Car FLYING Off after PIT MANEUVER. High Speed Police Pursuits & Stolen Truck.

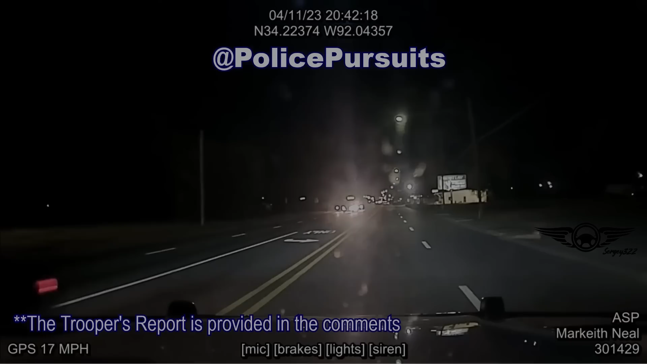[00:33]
On April 11th, 2023, at approximately 8:42 p.m., Trooper Mark Keith Neal observed a white Oldsmobile traveling northbound on Highway 79,
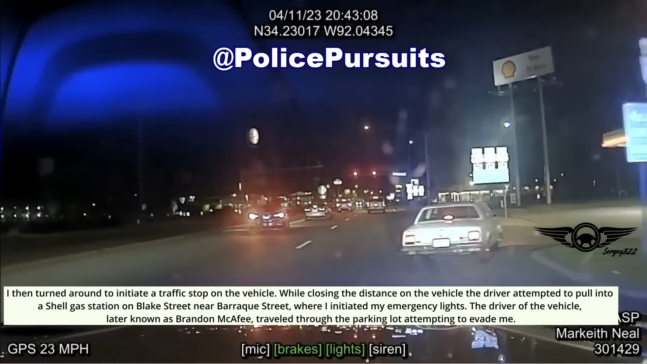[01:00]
The driver of the vehicle, later known as Brandon McAfee, traveled through the parking lot attempting to evade me.